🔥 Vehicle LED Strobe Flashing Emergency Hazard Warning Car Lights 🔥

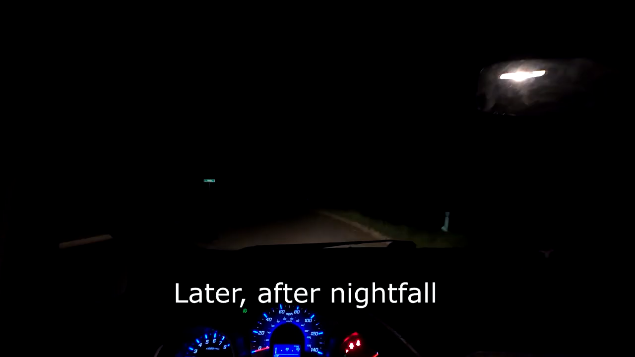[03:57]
okay so i'm on my very dark street there are no
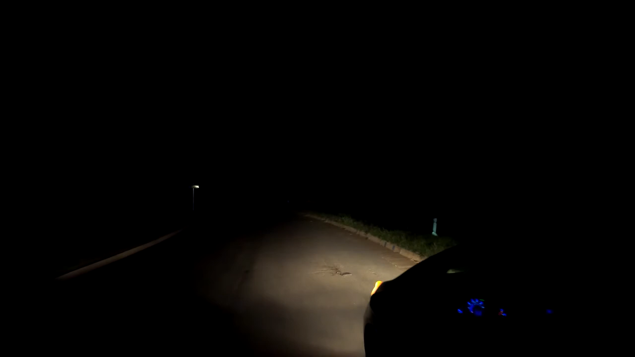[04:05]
street lights on the street it's very dark so this is what my car would normally look like in